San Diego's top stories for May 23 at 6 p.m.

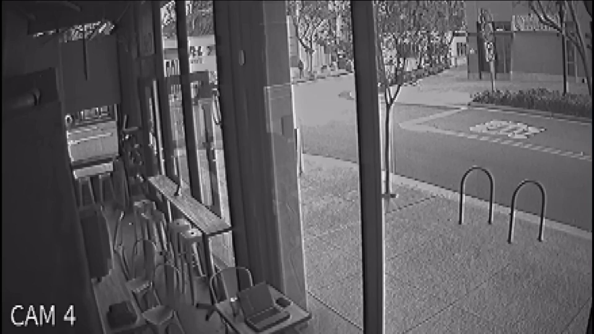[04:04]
shooting also injured a 24 year old he is expected to survive this surveillance video we just obtained from a nearby coffee shop